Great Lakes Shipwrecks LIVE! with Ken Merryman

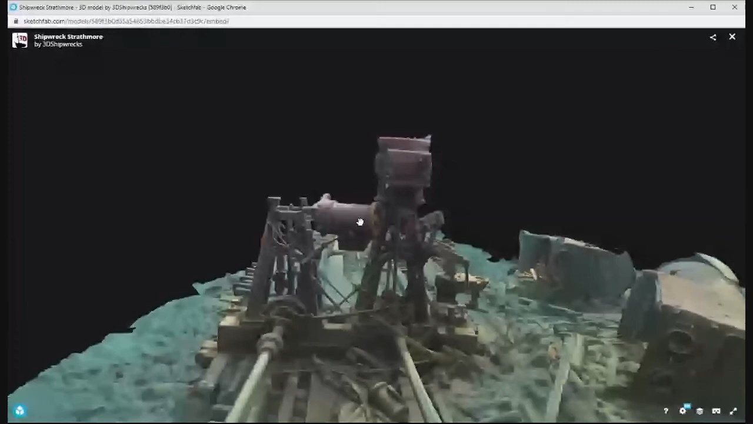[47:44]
So it was strange. I don't, this is a very unusual,
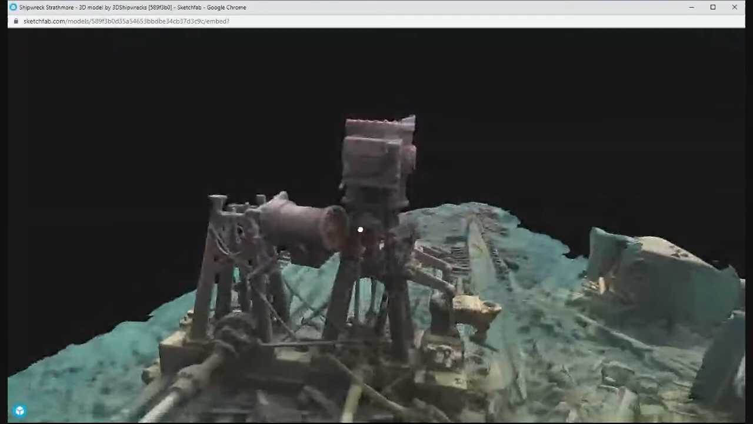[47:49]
uh, uh, configuration to have two, a twin screw, two engines and have a high pressure on one and a medium pressure on the other or low pressure on the other. So it looked like they were, this is called compounding. So the steam comes in through the high pressure cylinder and then it vents out and it goes into the low pressure cylinder.
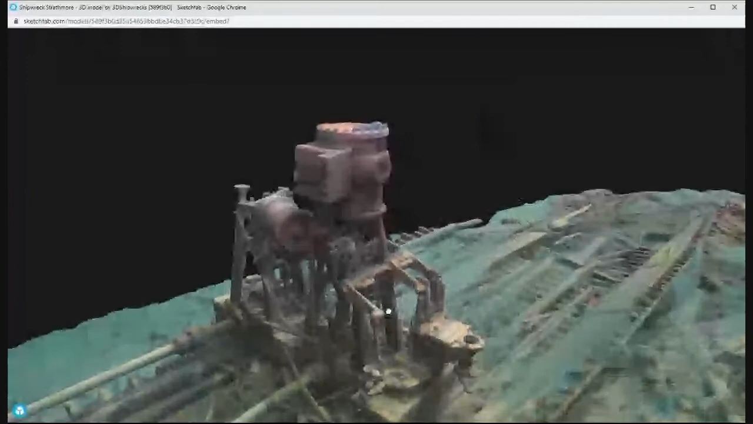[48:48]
So these two have to stay in sync. You know, I mean, I, I'm an engineer, so this all brings up lots of questions to me.
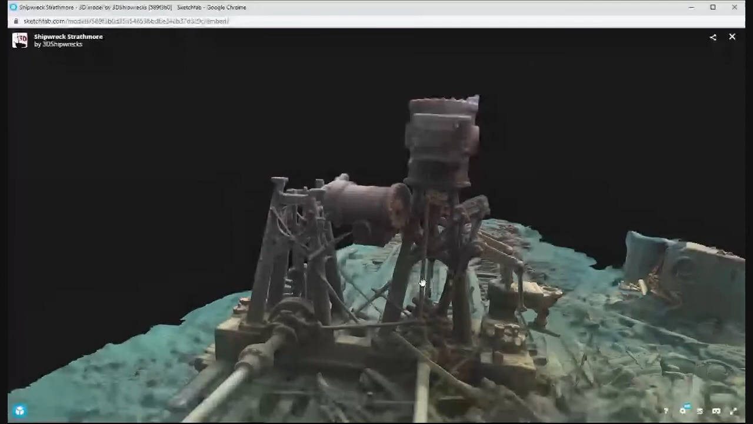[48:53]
It's like, and you know, so, you know, and like here on the side, this I believe is the, uh, the air pump, which is kind of the condenser.
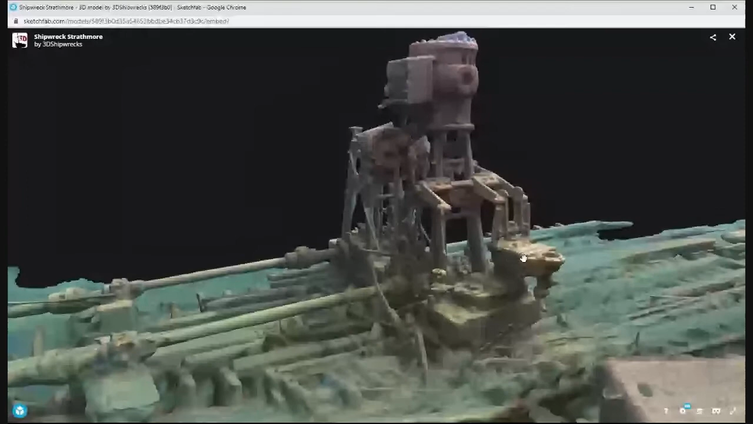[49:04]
Uh, and if you look at this, there's only like one, you know, one air pump for the two engines. So it definitely looks like this thing has been, is compounded.
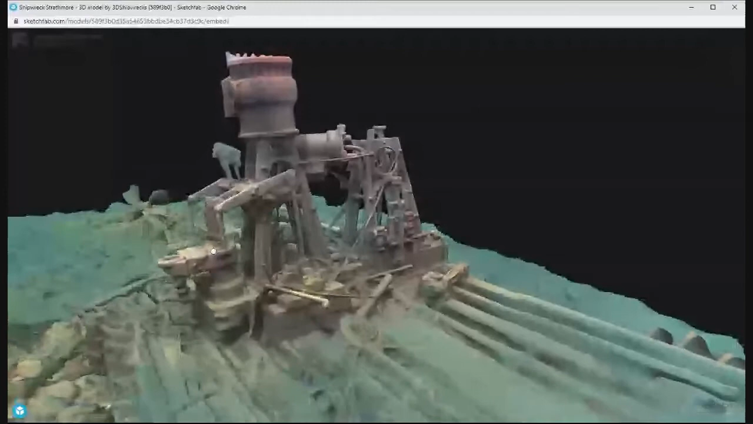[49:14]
So, so that brings up a lot of questions like, you know,
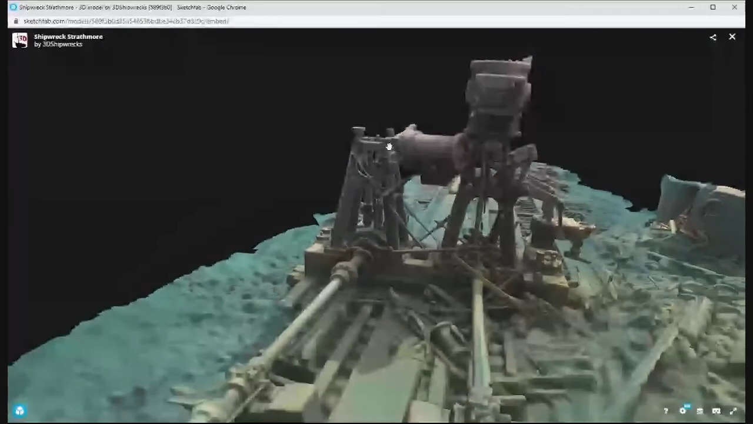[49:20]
could they run one screw at a time or one in forward and one in reverse, you know, because you couldn't run the, the starboard engine without having the steam pass through the port engine. So, you know, was there a bypass here? How did, you know, it brings out all kinds of questions.
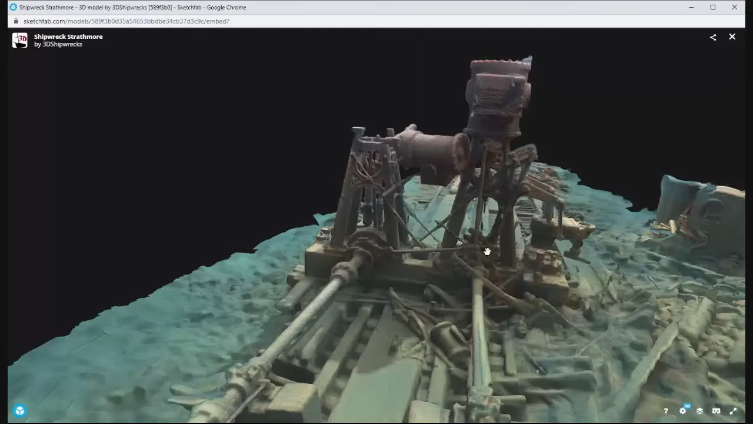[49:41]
And, and I thought, boy, what you really need to be able to do is spend a lot of time putting this puzzle together, you know, and now with a 3d model,
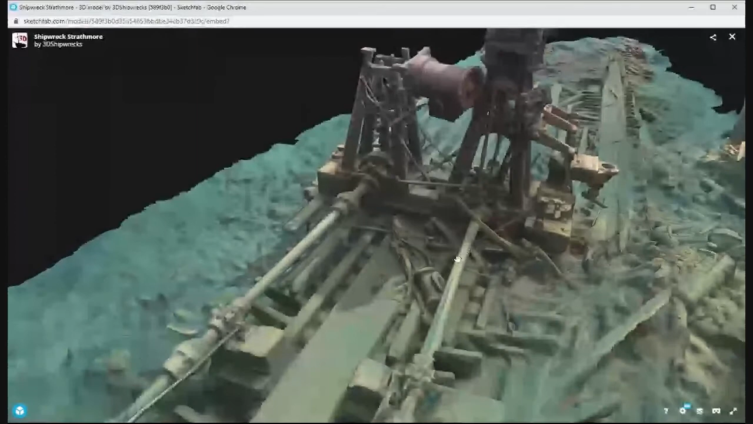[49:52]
you can actually, you know, start looking at, yeah. All right.
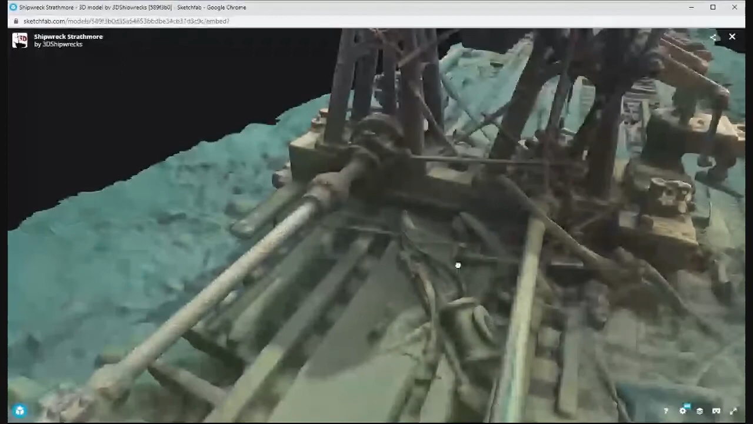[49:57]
So this piece went here and maybe, you know, uh, go through some things like that.
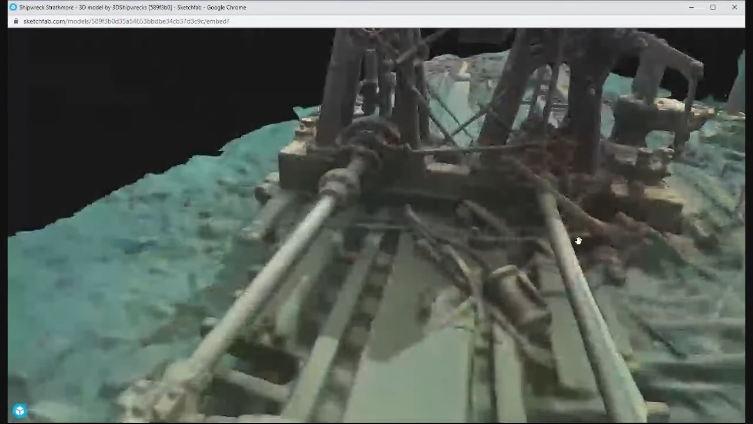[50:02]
Um, because this thing's not going to be around very long. Uh, well, you know, and it's been around for over a hundred years. So, I mean, there's, we got that going for us, but, uh, but like I say from the top of the engine to the surface is only about five foot. So it's in 30 foot of water, it's in a bay, but, uh, you know, we shot this,
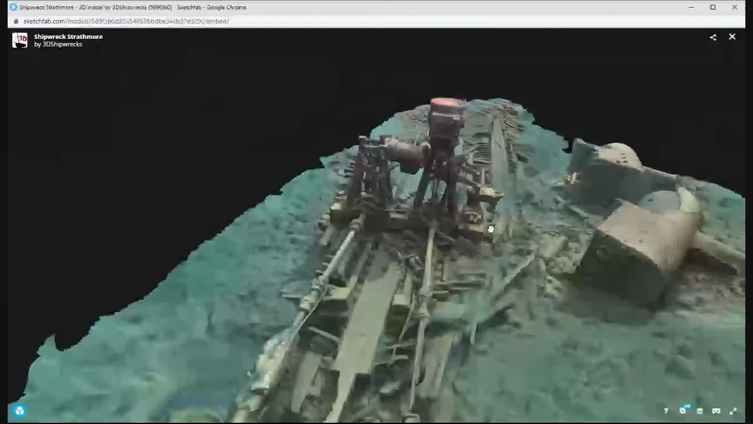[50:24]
the images over two years. We were there in 2016 and we, Jerry tried to put a, put, make it into a model and didn't work very good. We had a lot of gaps. So we went back in 2017 and I reshot it.
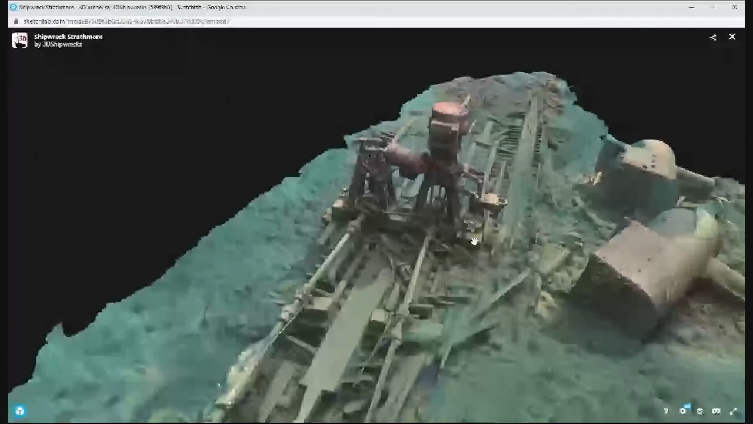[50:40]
Well, what happened was we discovered that I think it was this boiler, one of the two boilers moved. I think it was this one. You can see this seam here because the boiler actually moved in the meantime. And so we had, you know, one part of the image was from one year and part of the image was from the others. So, so, uh, so yeah.
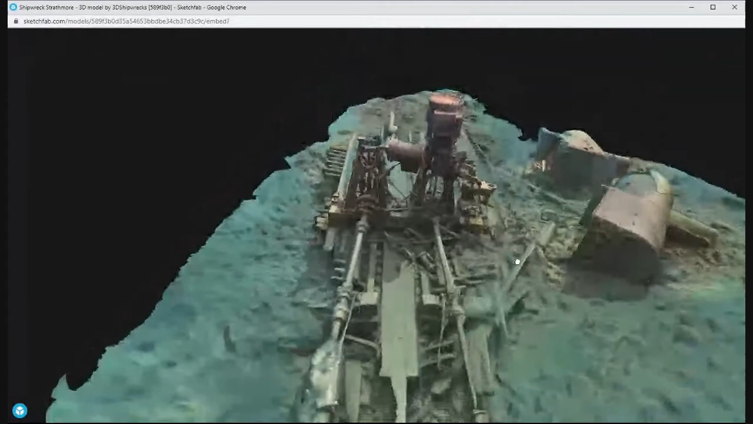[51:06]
And these, like say these shallow water, um, shallow water shipwrecks are very dynamic environments.
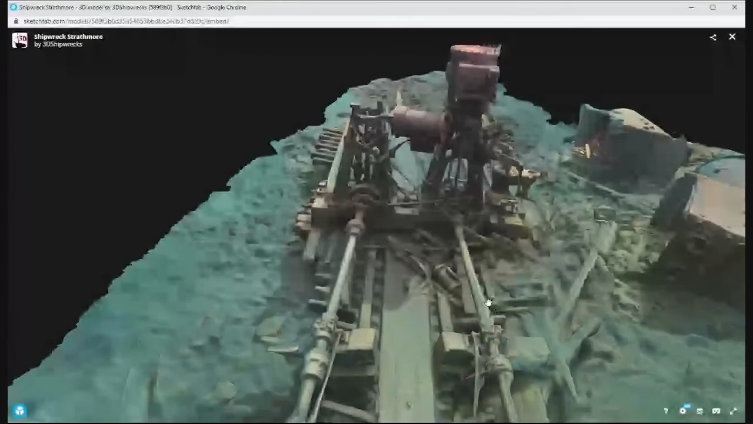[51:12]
So, um, so anyways, I, this one, I'd say I,
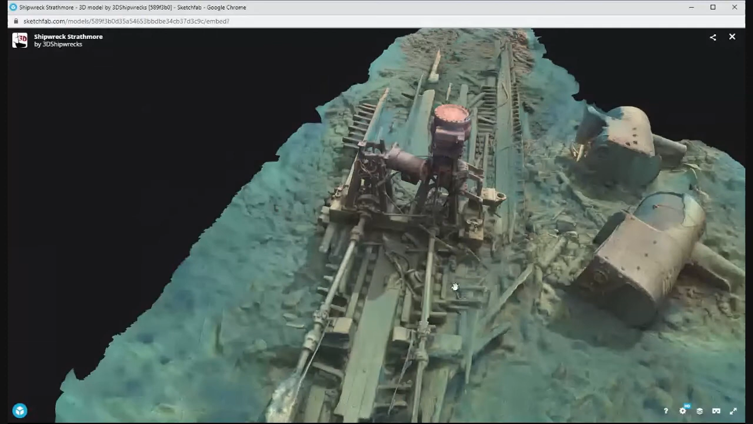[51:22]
this I felt was important to document because I'm hoping that, you know, some archaeologist is going to look at this and go, holy mackerel, we need to, we need to study this.
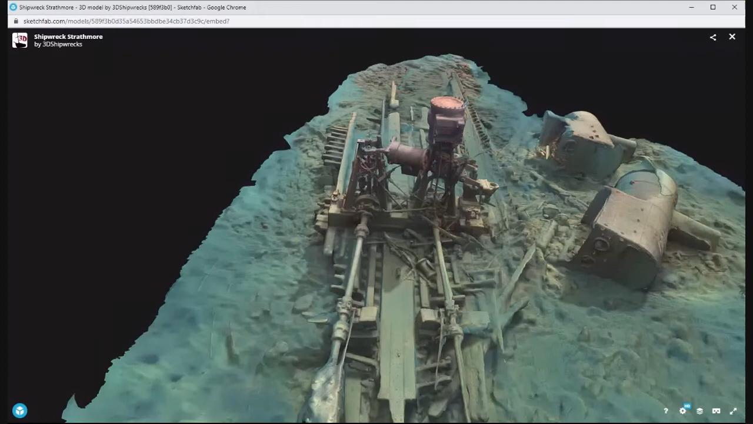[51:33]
You know, we need to document this because this is probably a one of a kind thing. I, I, I've never seen another one of this. No, it's just amazing Ken.
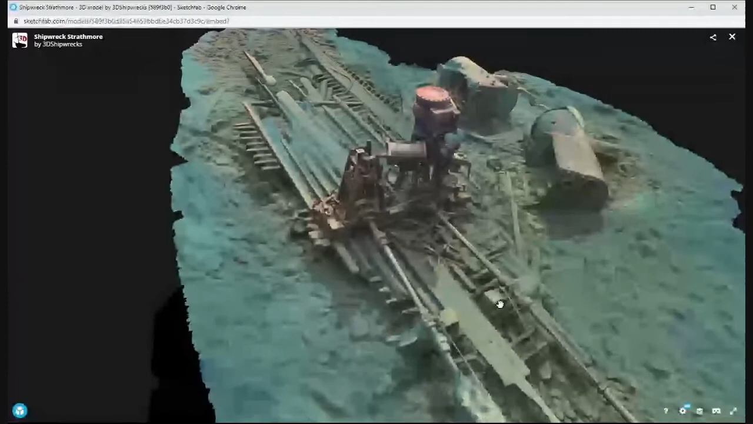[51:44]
Um, are there any recs that you've ever been able to, uh, go inside of and actually, uh, do photogrammetry on an interior?